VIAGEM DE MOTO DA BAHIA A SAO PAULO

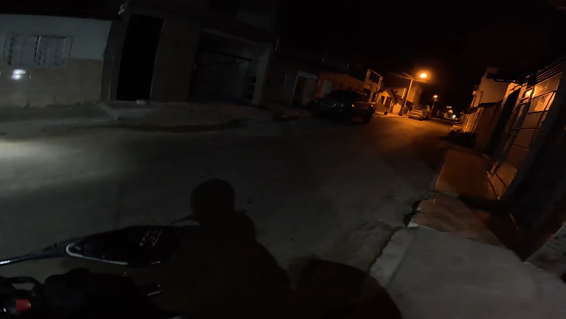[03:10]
Deus que acompanha nós aí. Tá garoando, você tá doido. Tem ninguém na rua, rapaz. 4 horas, né?
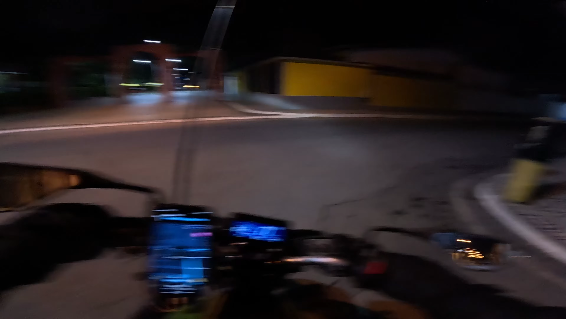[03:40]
Horas da manhã e tá chovendo, né? Não tá muito frio ainda, né? Comecei a andar, ver se acha um posto pra abastecer, mano. Vou ter que guardar a câmera, rapaziada. Tá chovendo.
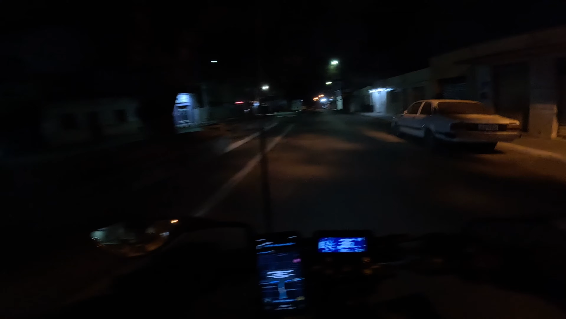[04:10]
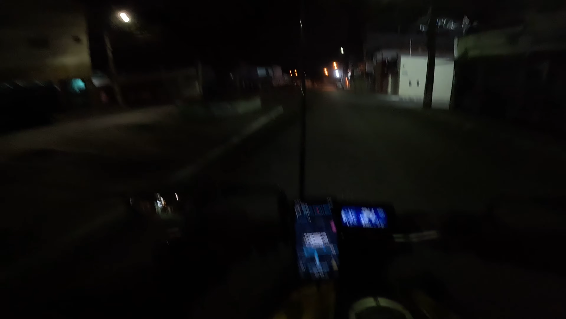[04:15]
Tá chovendo. Vamos ter que colocar a capa.
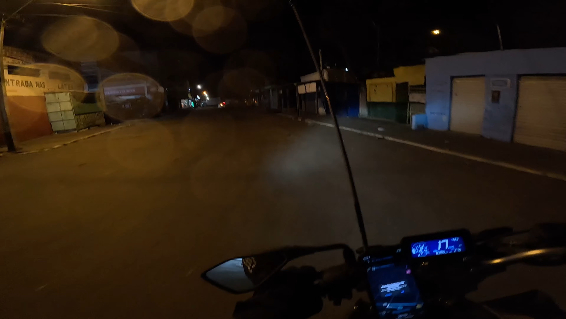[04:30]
Você tá doido. E a 116 tá ali, ó.